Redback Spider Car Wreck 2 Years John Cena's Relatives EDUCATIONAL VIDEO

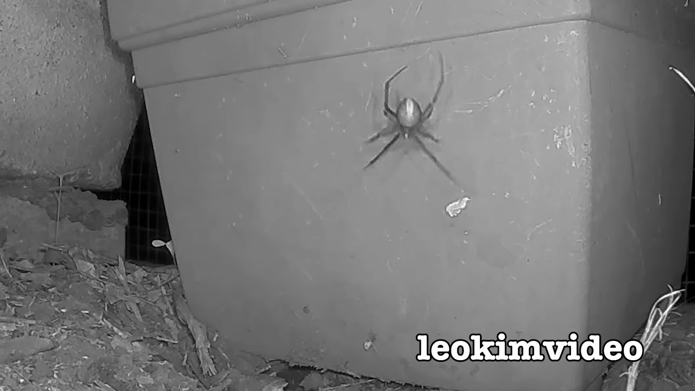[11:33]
But, sadly, I can't afford that camera system or any more of that camera system.